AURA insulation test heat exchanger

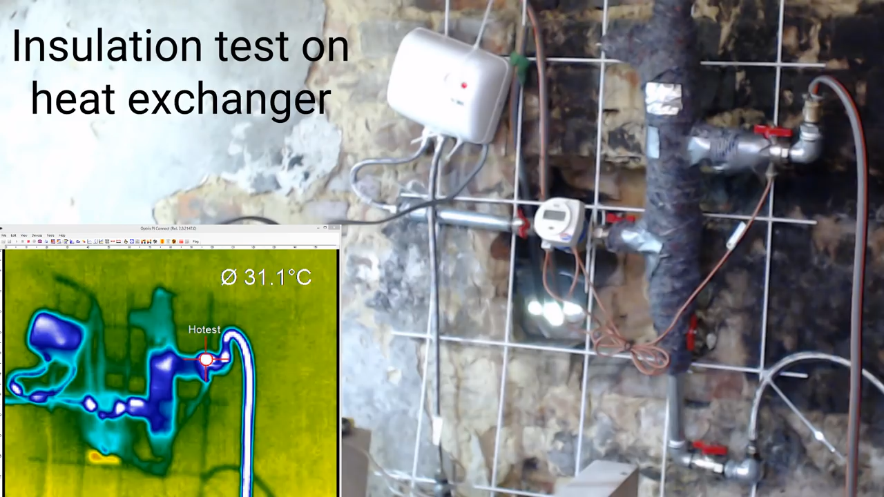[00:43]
different emissivities for the various components you see in the video frame which are represented in the main Octrus view.